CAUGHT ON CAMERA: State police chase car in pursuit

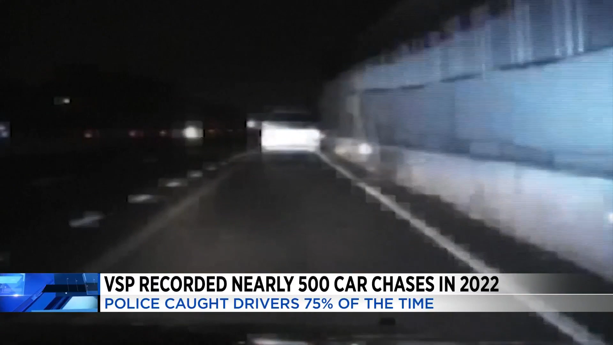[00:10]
21-year-old Virginia State trooper, with just eight months of experience, sprints back to his cruiser and takes off after a white SUV. The trooper followed the car, weaving in and out of traffic and hitting 137 miles per hour. Eventually, police arrested a Fairfax County man driving the car. Data on Virginia State police chases over the last five years shows the number is on the rise, including nearly 500 last year. Most of those chases started for suspected misdemeanor offenses.